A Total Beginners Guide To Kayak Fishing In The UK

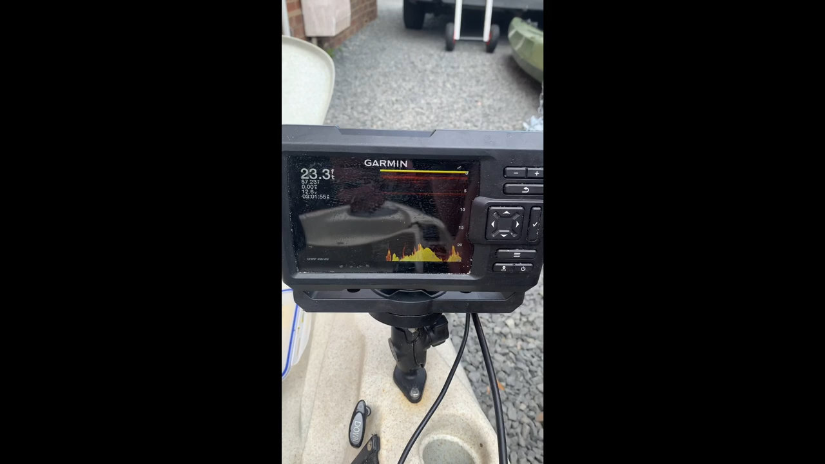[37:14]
temperature um and it'll also show you your heading as well at some points so you'll
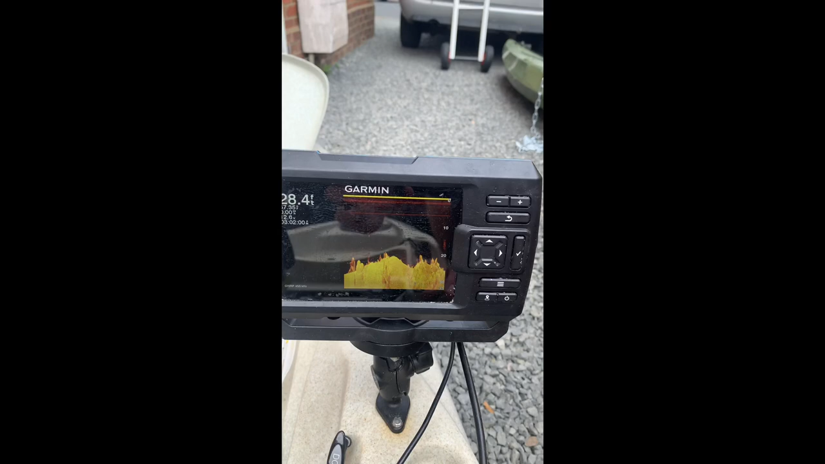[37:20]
get this this here as you can see would be a really rocky bottom of them um it'd be a bottom of a lot of substance
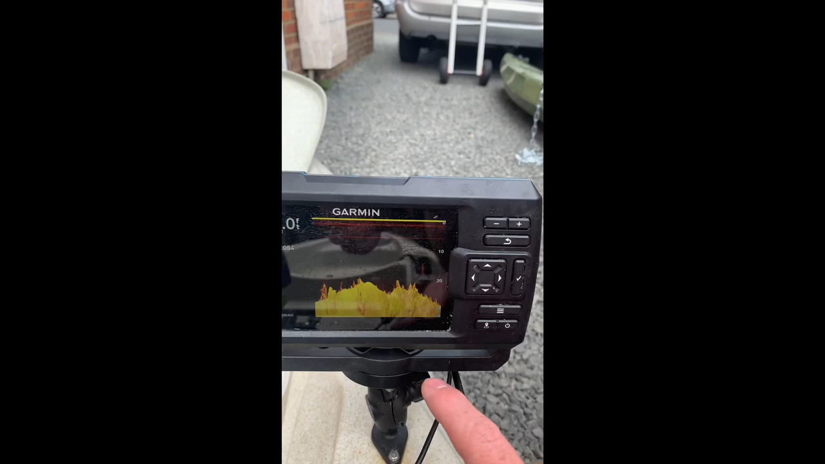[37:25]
you can see there a little shoal of shoal of something there might be a bit of weed um and it tells
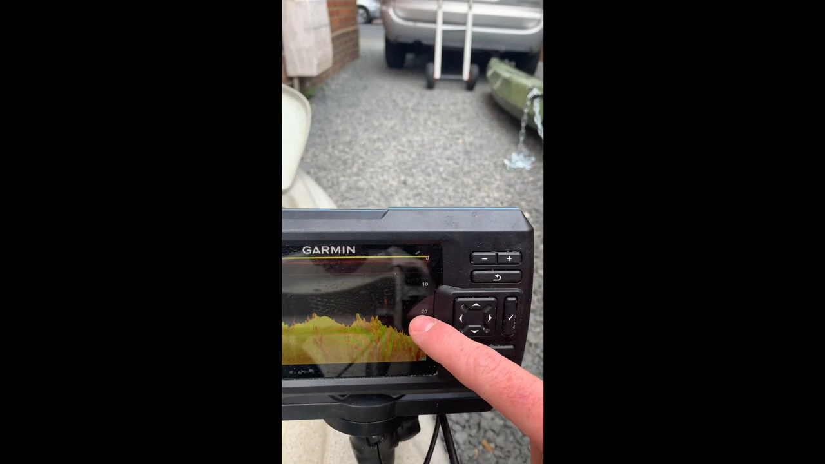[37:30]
you your depths up the side there so great bit of kit to have um but yeah so